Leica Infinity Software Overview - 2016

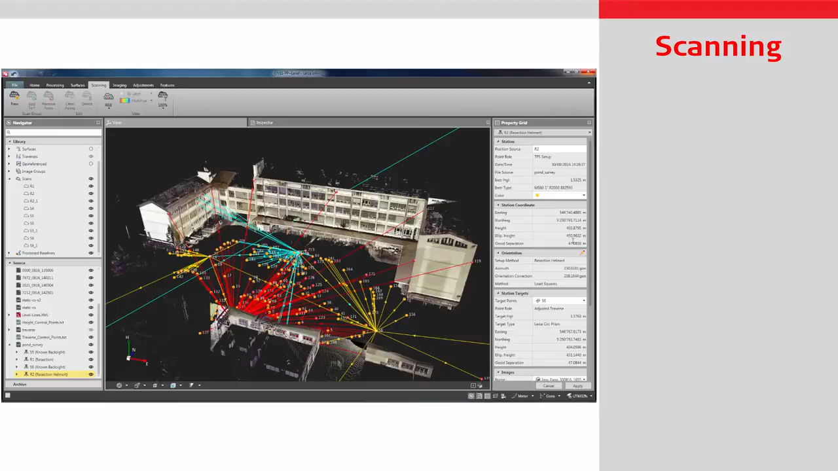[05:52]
Infinity is the only software that fully supports handling of Leica multi-station scan data.
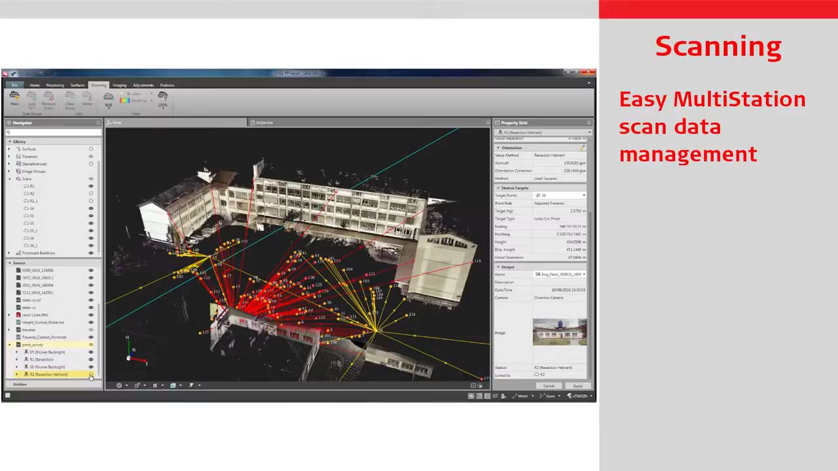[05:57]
The imported scans are linked to the station setups and any updates made to the station position or orientation are automatically applied to the scans.
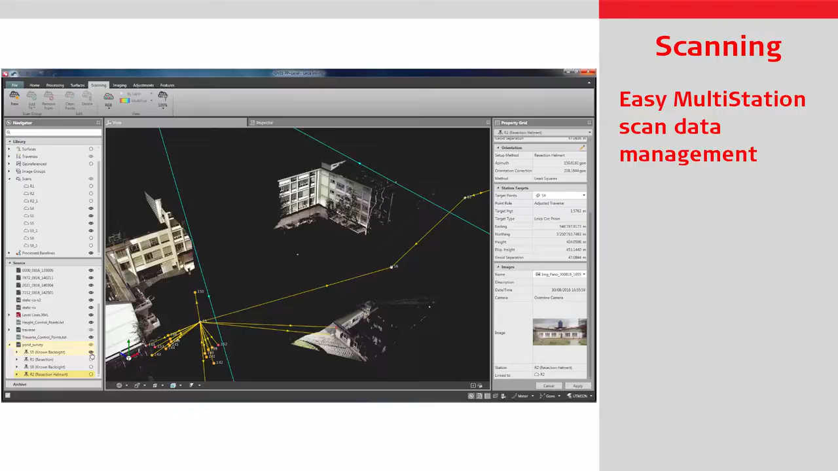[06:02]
Easily clean the imported multi-station scans with the cleaning tool to remove unwanted scan points. Create points with the thematic code information or draw lines and areas to represent features. Merge several scans together to form a scan group from
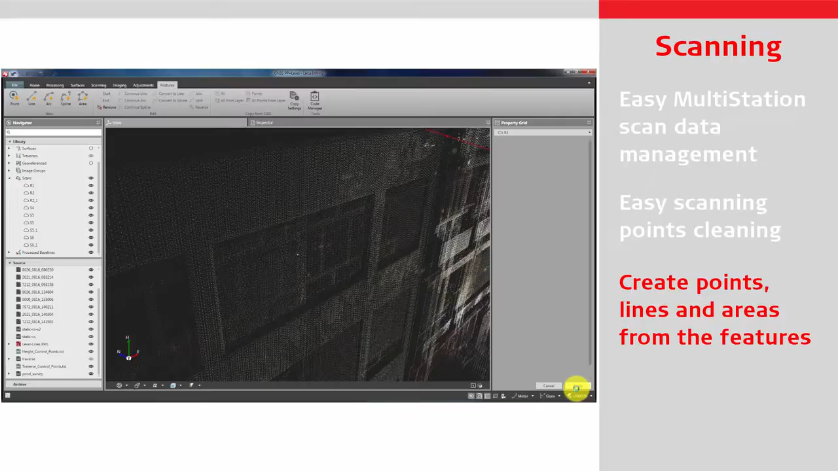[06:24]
which calculations can be made such as volumes or surfaces.
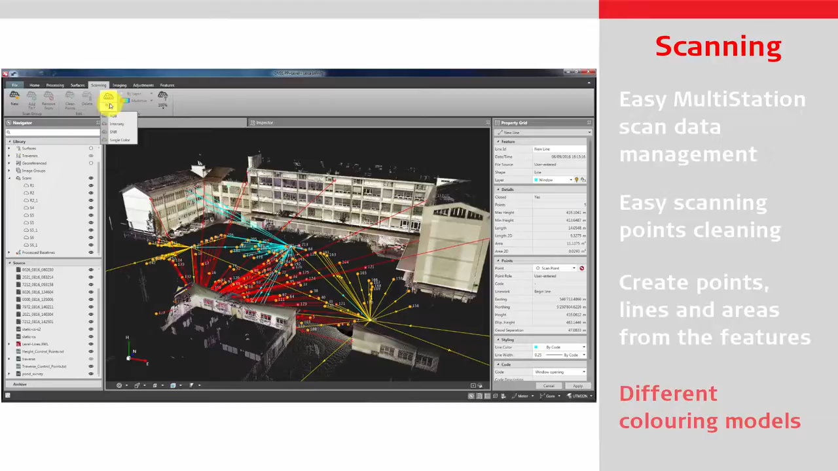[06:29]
Visualise your data with different colouring models. The heart of the Infinity Surfaces module is a 3D
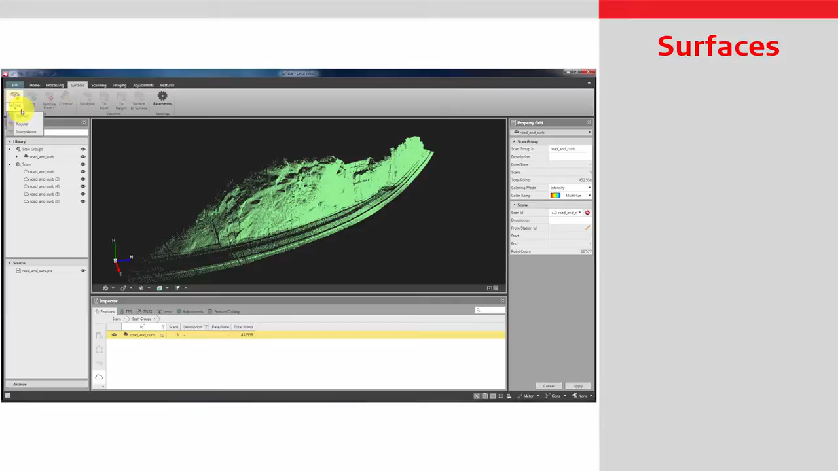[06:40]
reshaper engine that easily creates true 3D surfaces from the scan points and measured data.
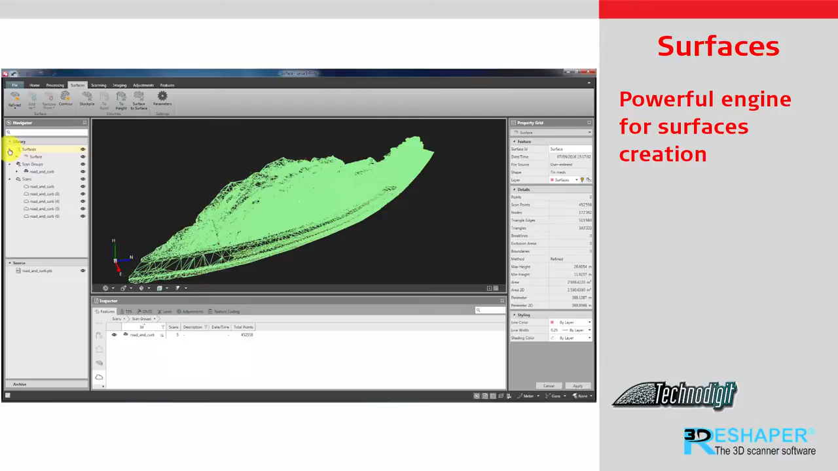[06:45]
Import surface objects from Viva or Captivate field
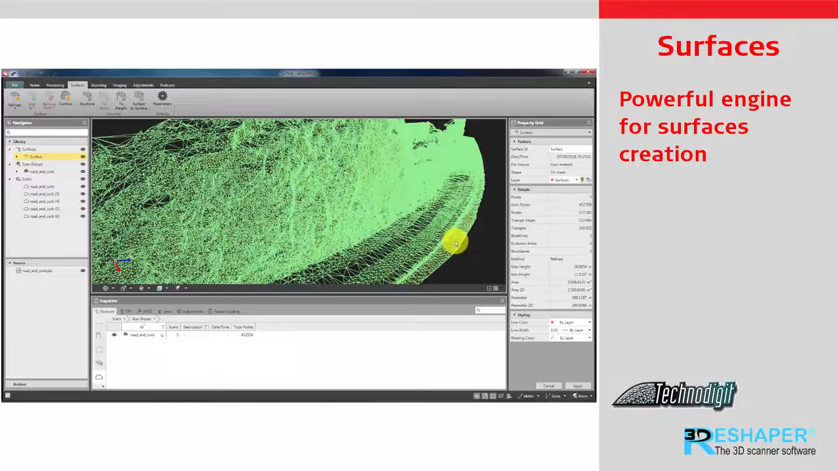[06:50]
software to compare against CAD or XML files.
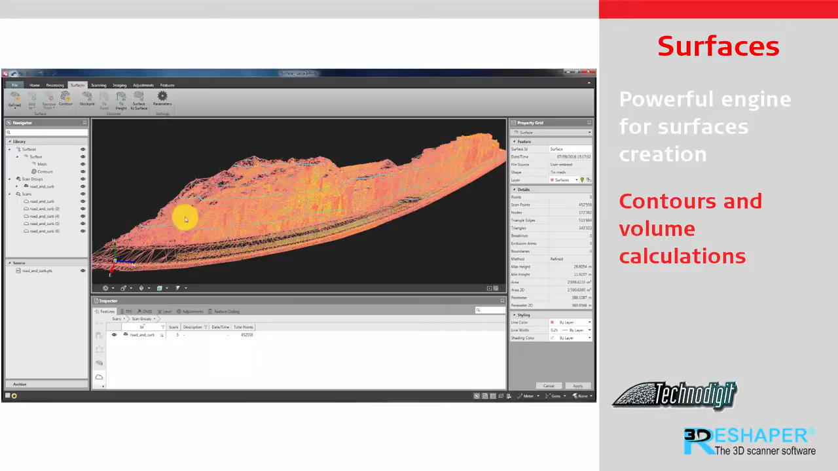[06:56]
Easily generate surfaces along with contours in a project to perform volume calculations or volume differences.
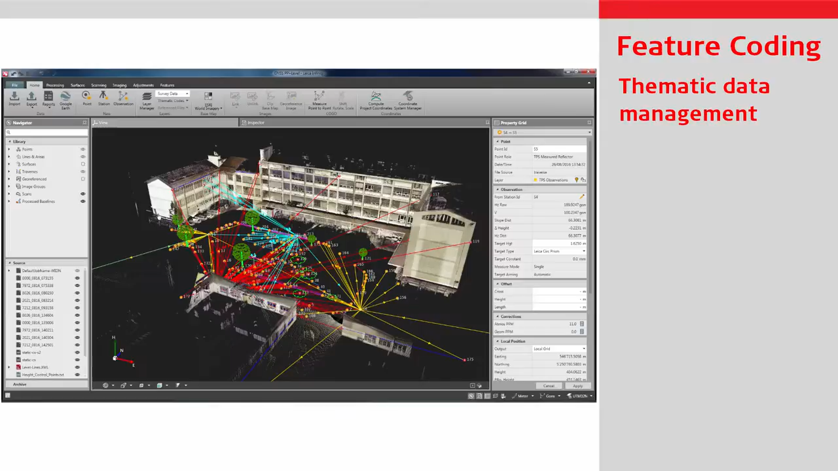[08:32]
When importing field data, Infinity's automatic feature code processing allows the user to quickly view and quality control field collected data. The data that has been measured and coded in the field is
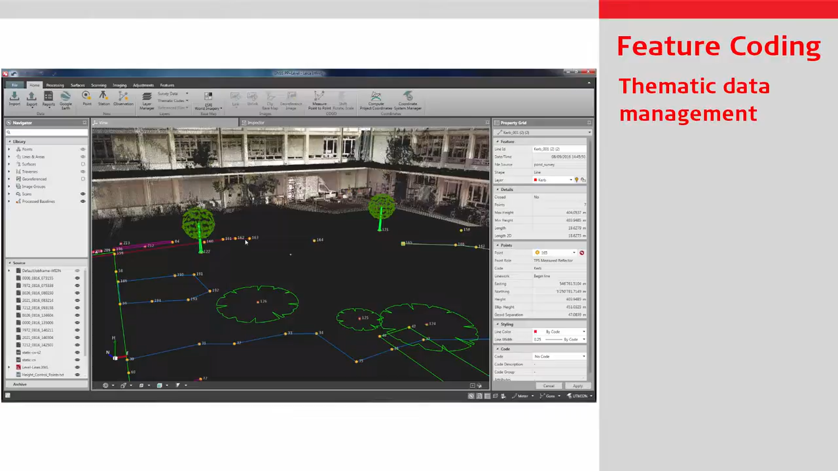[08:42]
visualized in the project and displayed based on the code table. Manage the data using the tools of the features module to edit or create line work.
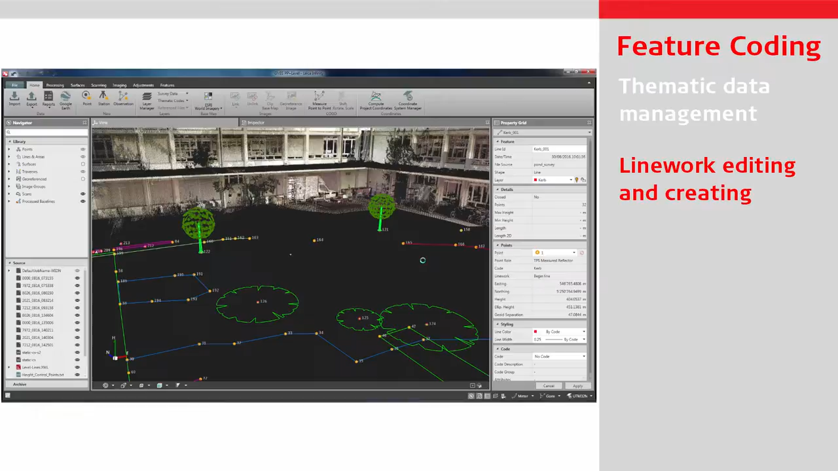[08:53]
Manage layers or automatically assign coded features with correctly scaled blocks according to attribute information.
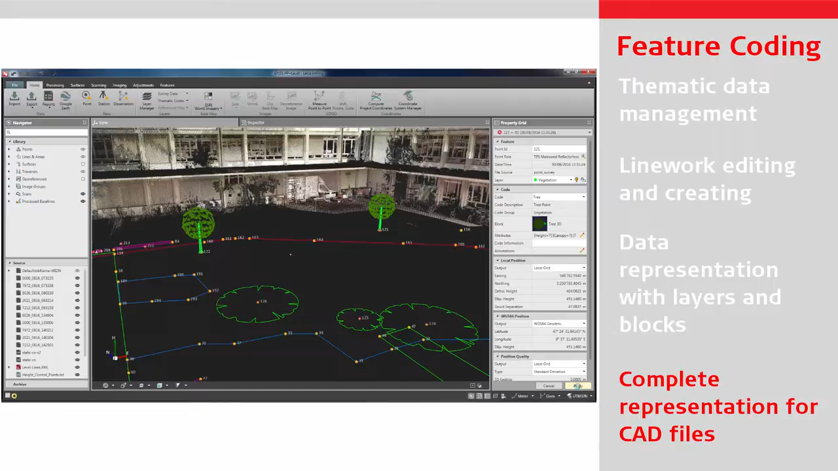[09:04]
For final editing, preparation and presentation, all data can be exported to an external CAD software.